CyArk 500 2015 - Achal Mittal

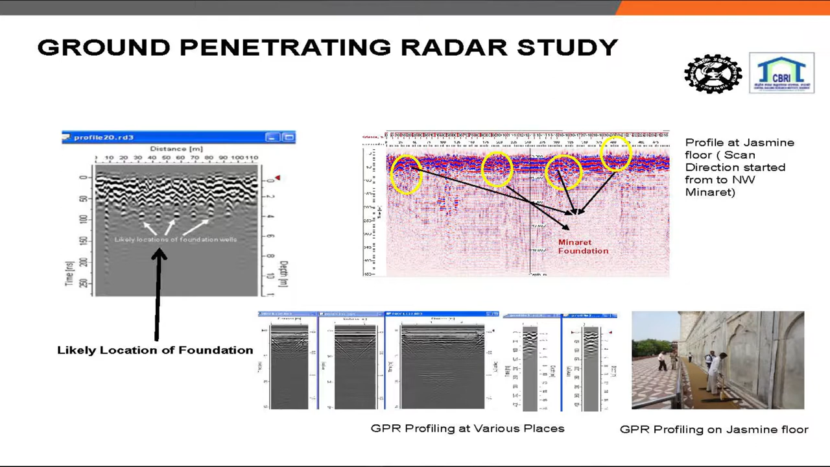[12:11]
We do not know what is in, we can't dig it out, and we don't want it to.
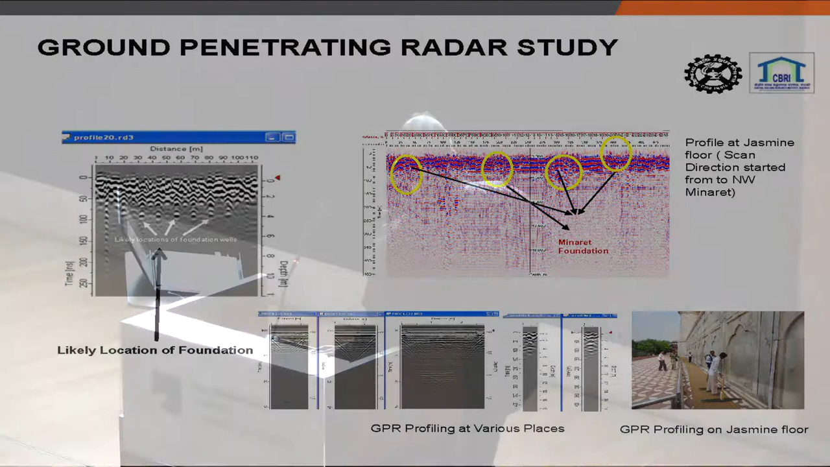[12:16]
Outside also, we tried to do the GPR survey, but nothing very drastic or the change in anomaly, we didn't find anything.
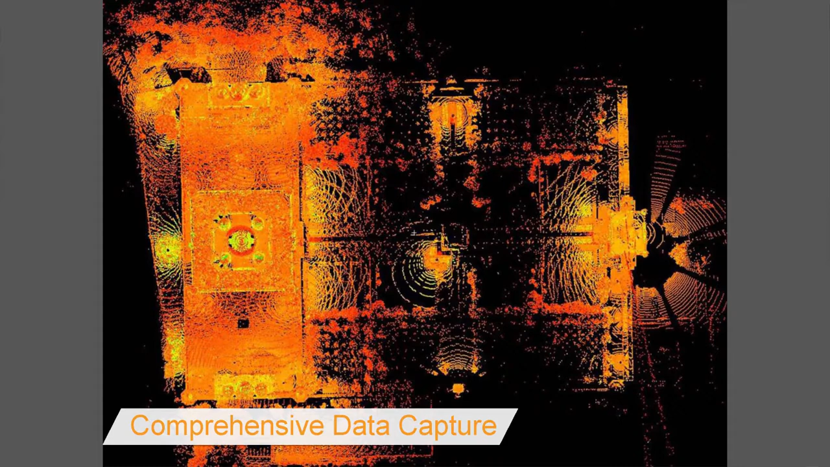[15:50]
So we see that, okay, major portion of the garden is still remains missing, that okay, we don't have a lot of data for that.
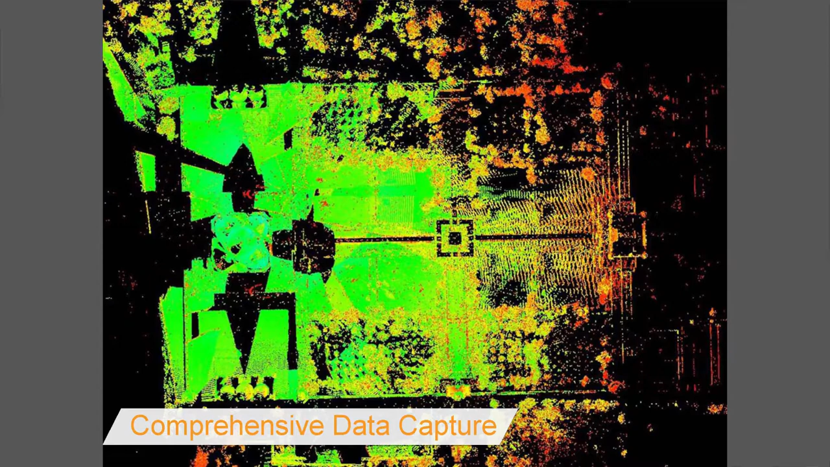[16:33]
If I talk on the technical accuracy, so overall for this monument, we got a 4 mm accuracy. So again, quick coloring of the scan.
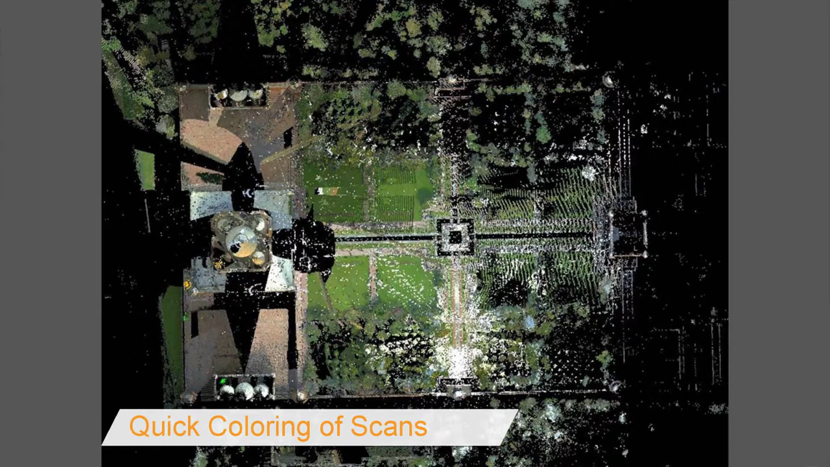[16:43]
For coloring of the scans, though we have the options of internal cameras in like a CDN and P2D, but just to make sure that the data looks much better,